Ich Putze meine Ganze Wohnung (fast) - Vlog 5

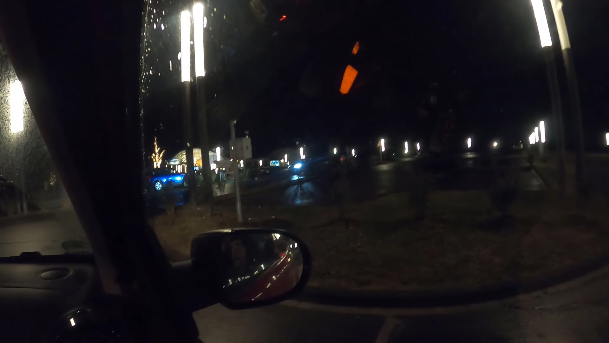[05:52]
hallo bitte geh ins omi flitzer ja dann halt nicht mit dem omi flitzer aber es ist auf jeden fall sehr schön wir sind die letzten macht jetzt zu ihr seht ganz der parkplatz ist auf jeden fall leer da gehen noch die aller allerletzten
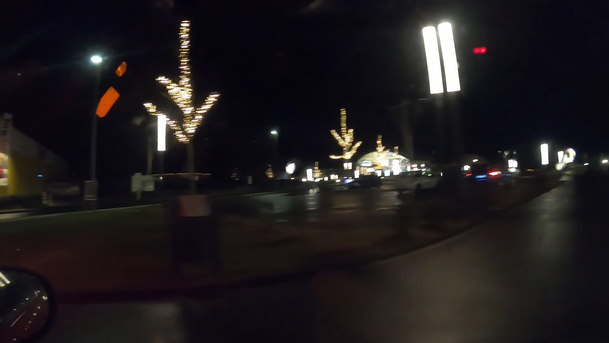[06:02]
und wir fahren jetzt nach hause ne wir fahren noch zu mcdonalds nochmal